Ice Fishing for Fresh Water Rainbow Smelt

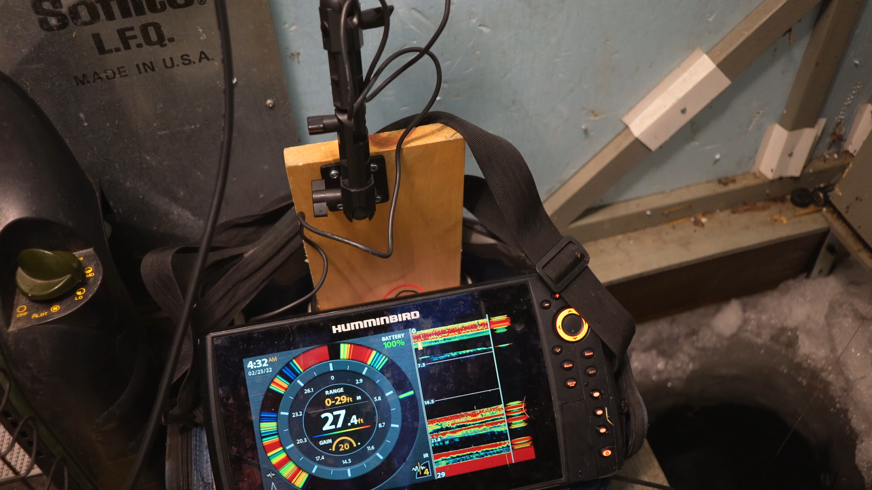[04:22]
There's still a bunch down below, like 15 feet though. Yeah, that's where I've been.
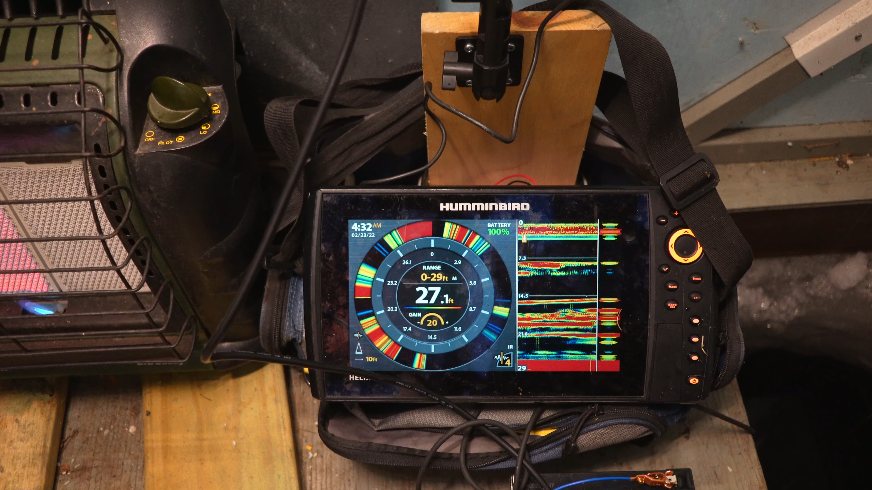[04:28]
On screen: depth 27.1 ft
So many fish, guys.
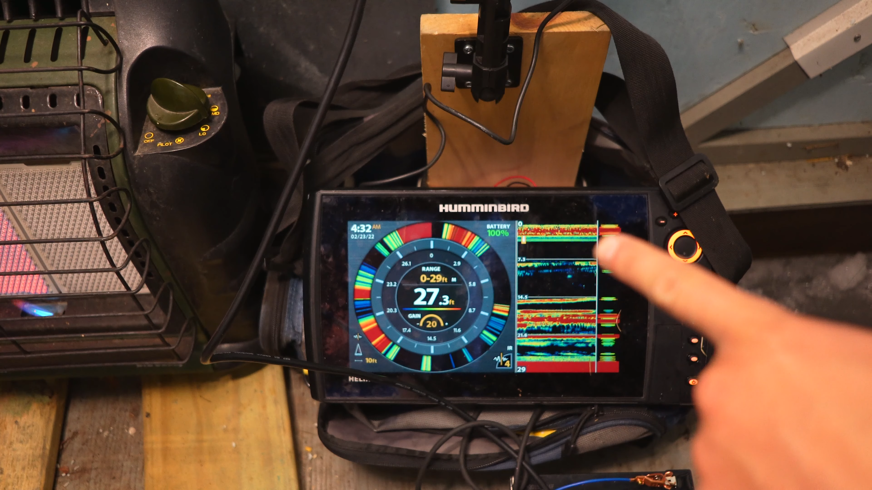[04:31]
On screen: depth 27.3 ft
So those are all, that's the bottom, that solid red, and that's all fish right there. Bite it, bite it. I'm ready.